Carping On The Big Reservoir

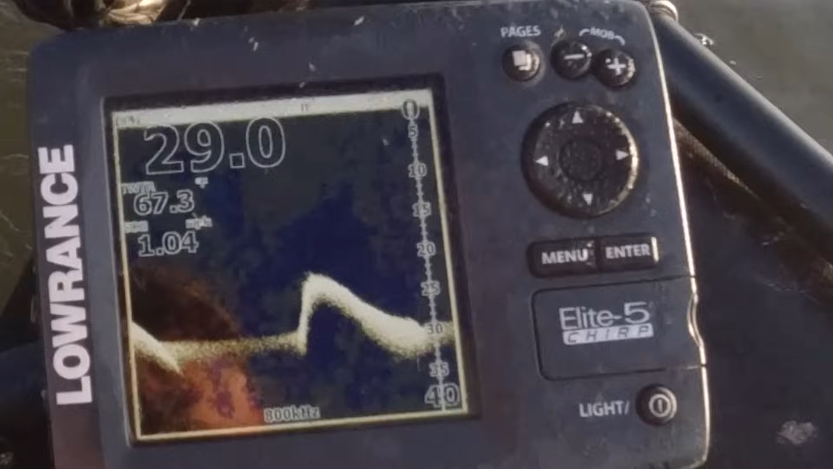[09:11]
So some sort of feature down there.
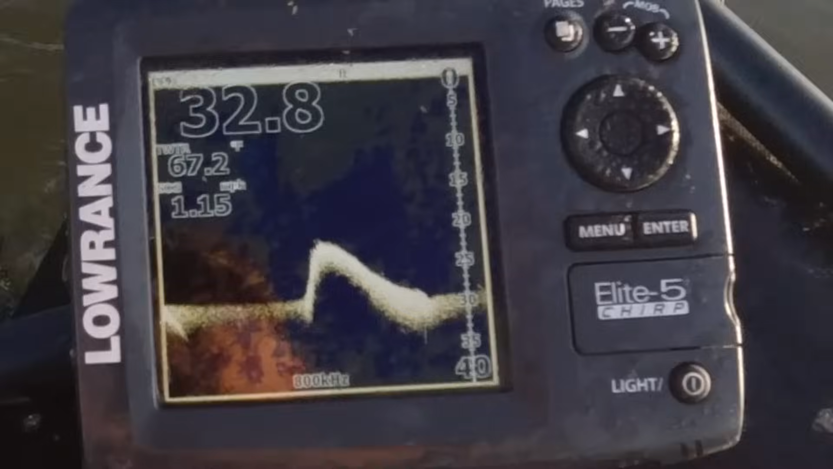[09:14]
Dunked it about, went down nice, come up nice, went down nice, done it two or three times just to put double check in it. So yeah, happy with them.
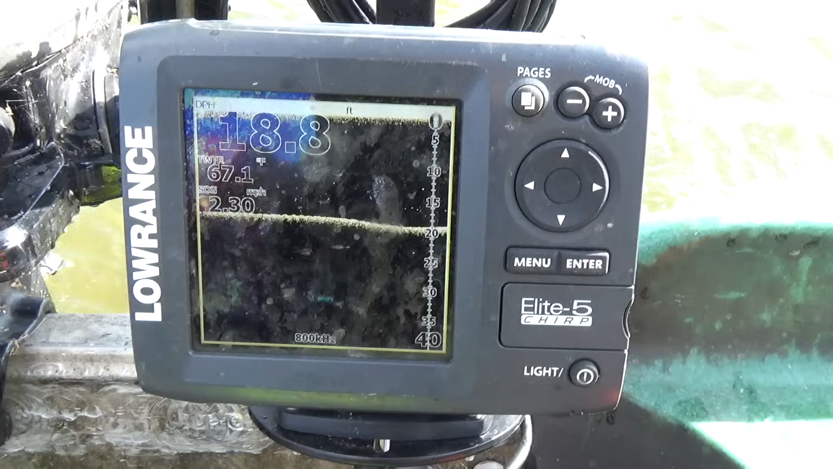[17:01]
On screen: depth 18.8 ft, water 67.1°F, speed 2.30 mph
Oh, look at this lovely little bit here.
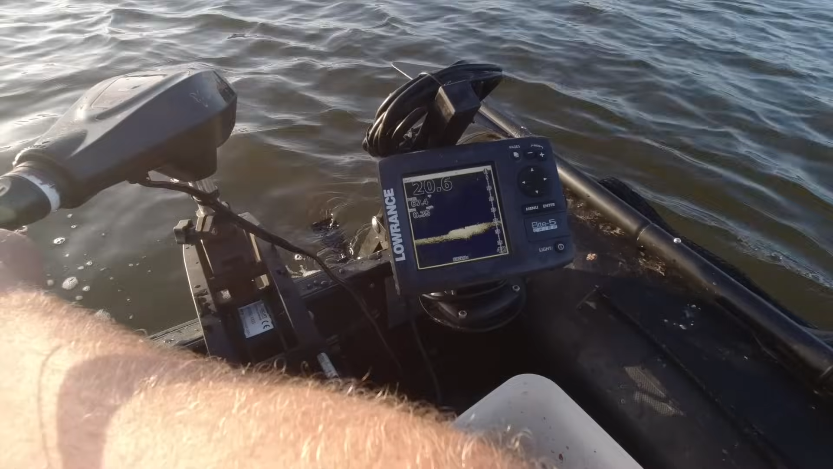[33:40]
Goes on down there. Something happens just here. Nice and hard. Just about there. Lovely hard spot.